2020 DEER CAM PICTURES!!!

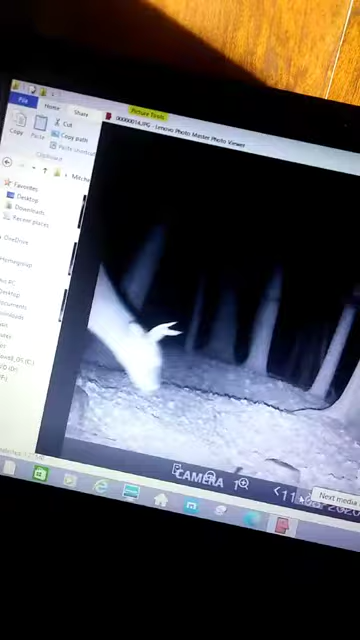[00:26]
Here he is again. Better picture.
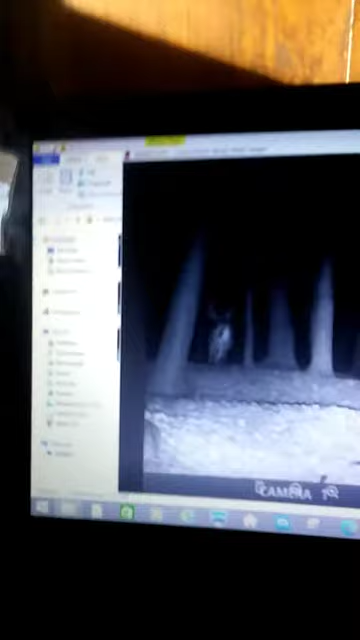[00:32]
Now this guy. You are going to freak.
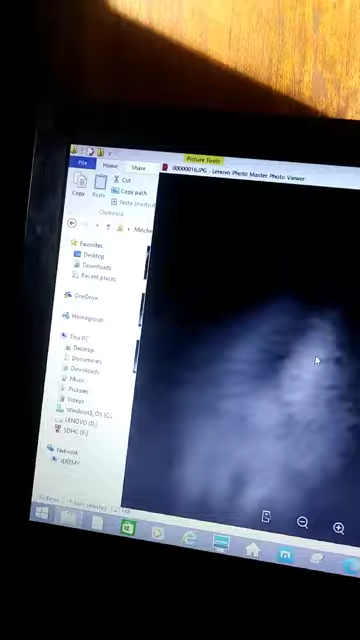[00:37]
Absolute giant. Absolute fucking giant.
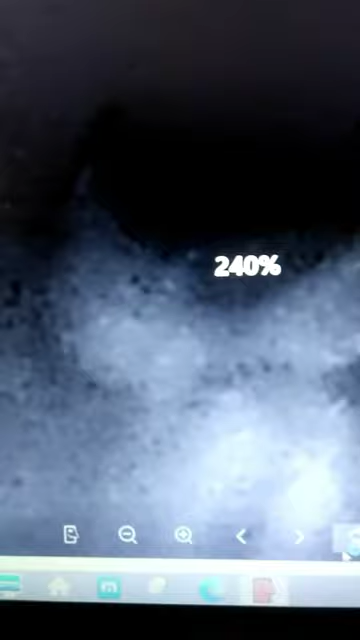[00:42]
This might be the biggest. I think this is the biggest deer I've ever had on camera and I have another picture of him.
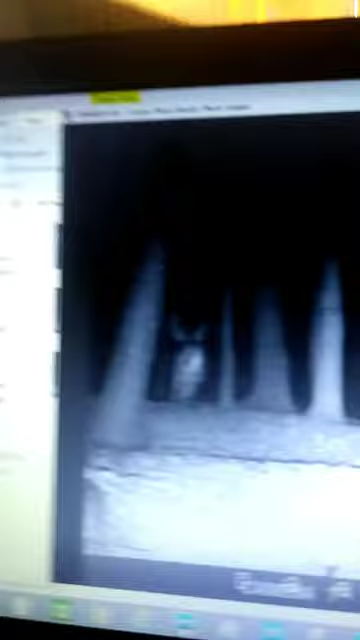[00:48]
I call him Hightine. Here's a little three pointer.
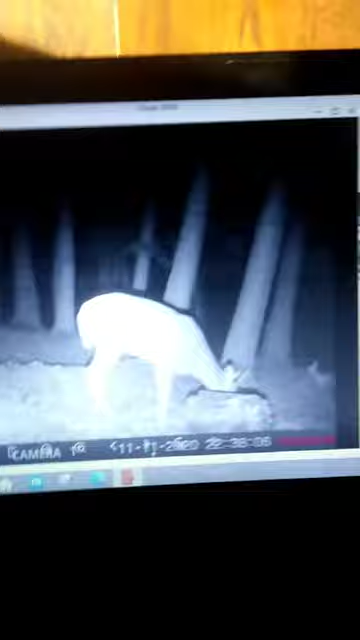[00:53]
There he is again. There she's looking away. You can see his spock. This is a six pointer. I actually think this deer might be three and a half just because of the size of its neck. Like it's a bigger body deer. I think it's three and a half. I don't know about you. Comment that down below.
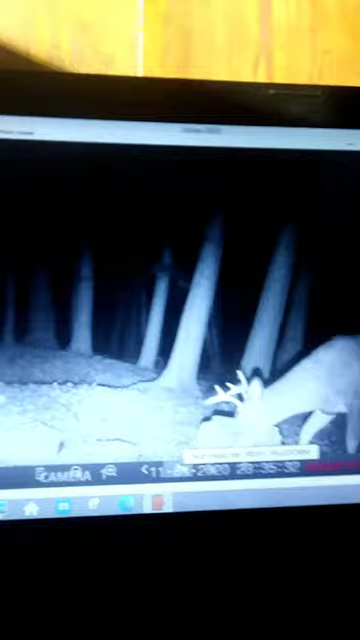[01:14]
What age do you think this six pointer is?
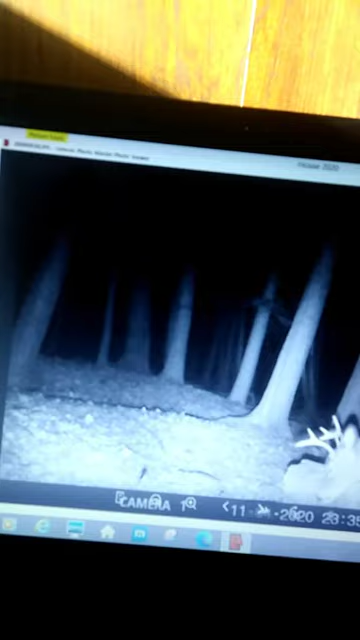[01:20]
Oh shoot.
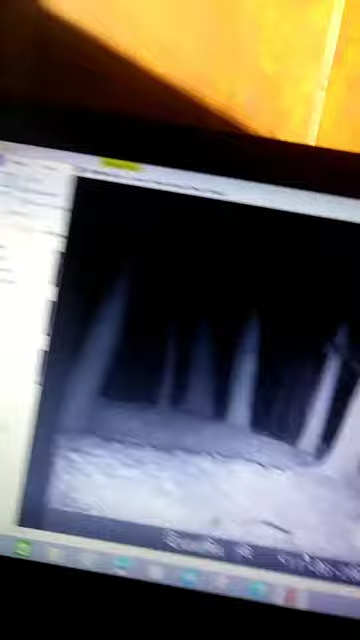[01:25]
So now this guy. This is another rut buck. I've had one picture of him and that's it.
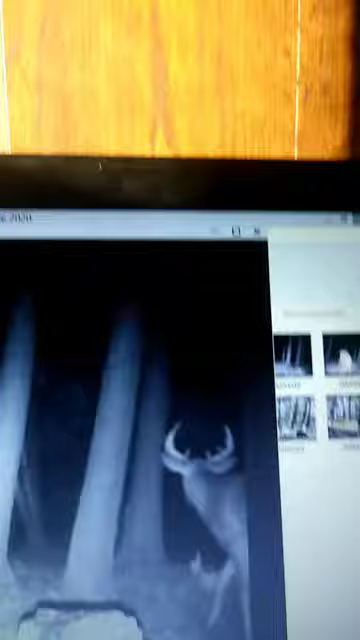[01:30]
And then him again. This is easily the same deer.
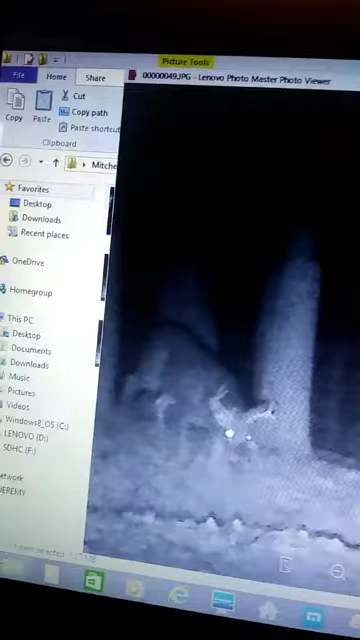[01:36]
There's no way it isn't. It might be a different deer but it's probably not.
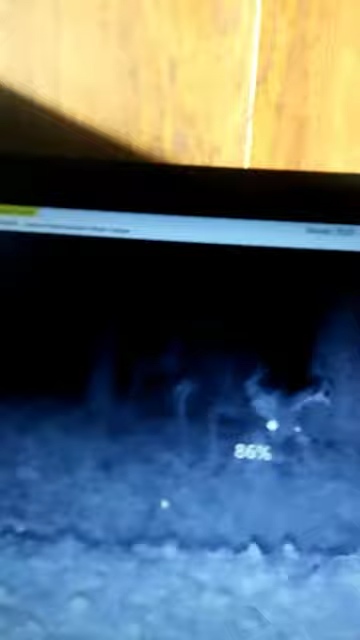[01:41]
I say that's at least a seven pointer. It's a blurry picture. I'm not sure but it's just what I think. Here's a, what is that? Doe? Just a doe?
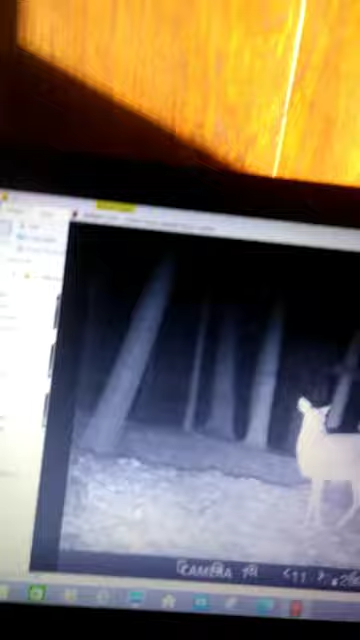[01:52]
Here is a morning doe I could have shot if I was out there.
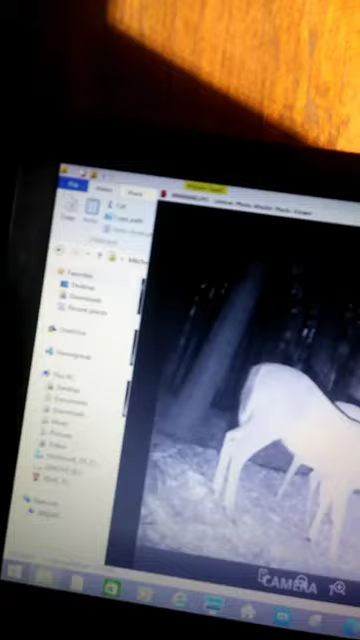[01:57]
Actually a few. Now this picture. You guys are going to absolutely freak.
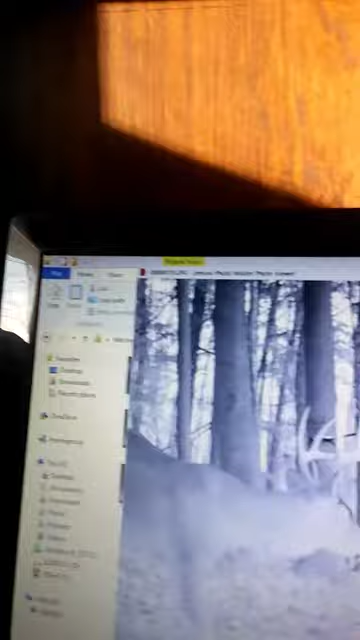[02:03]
That was at my stand opening day of rifle season when I wasn't there. It sucked.
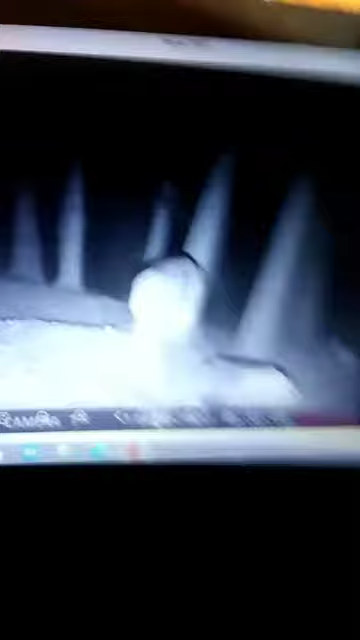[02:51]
No that's the nut buck again. It might actually be a different deer.
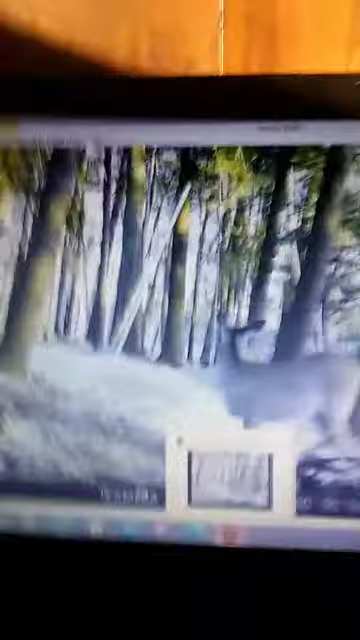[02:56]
You never know. Oh dang. So now this. There's a ton of does that come out ten minutes after daylight. There's a ton of them. They're big body deer. See here's another one horn deer.
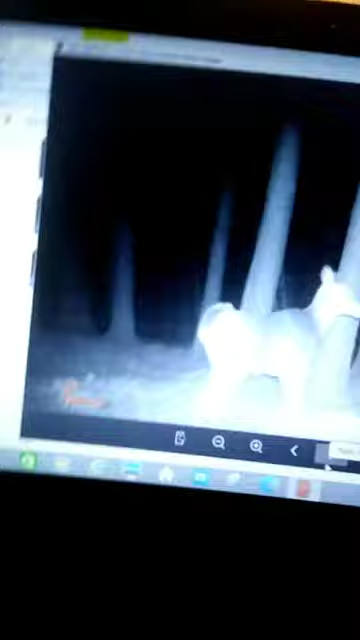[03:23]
A couple of does looking at each other. A daylight doe. And then this posturing up though. It was weird. I honestly think maybe a coyote or something came in. But you never really know.
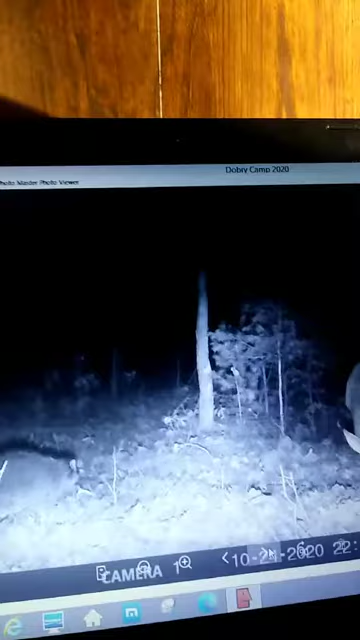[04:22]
But then I just kept looking at it. He's a six. See here's a five pointer. My uncle shot. Right there. And a raccoon. There's a doe. A couple of does making out in front of the camera.
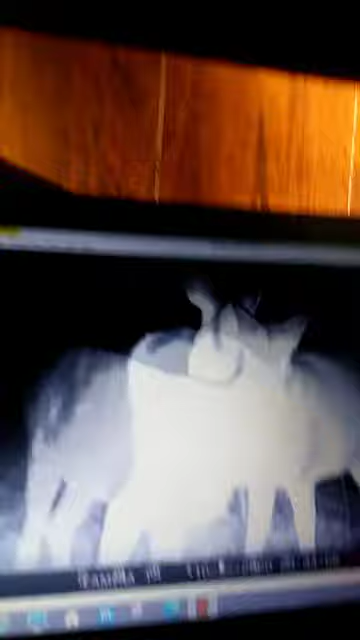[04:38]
Butt doe. Here's a small spike.
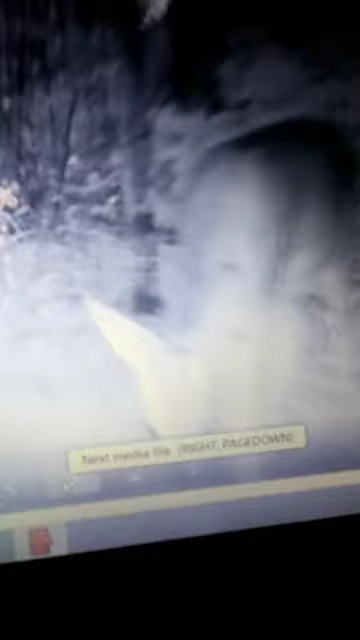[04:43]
Daylight. And then here's that six pointer again.
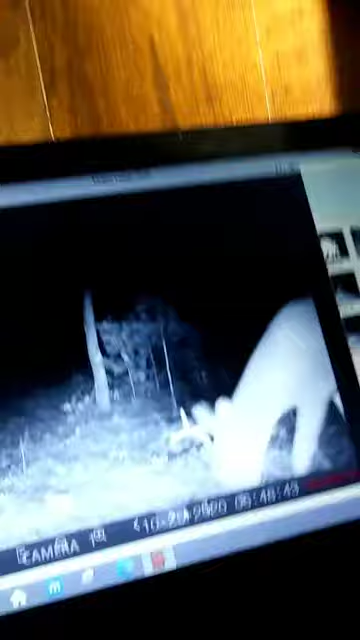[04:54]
He was coming every day. I should have shot him. See here's him in daylight. The day he made that scrape on that hill.